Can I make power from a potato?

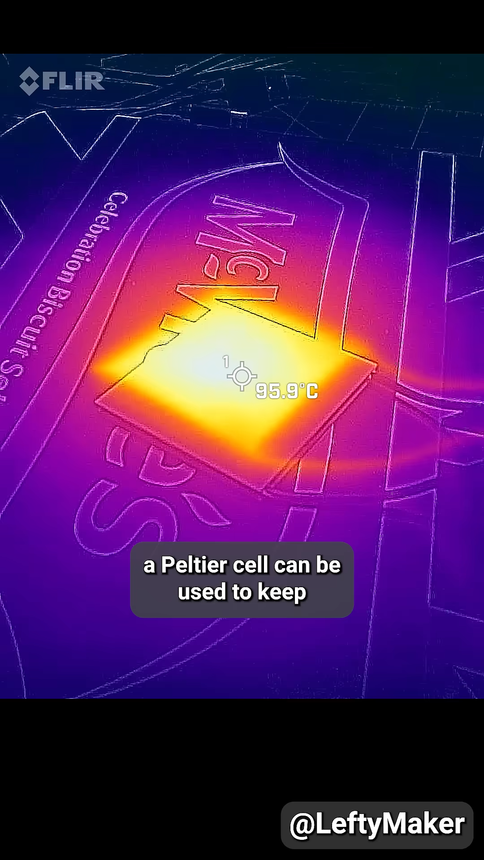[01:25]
On screen: spot 95.9°C
With the right setup, a Peltier cell can be used to keep a device under a constant temperature or you can make a cooling system with zero moving parts.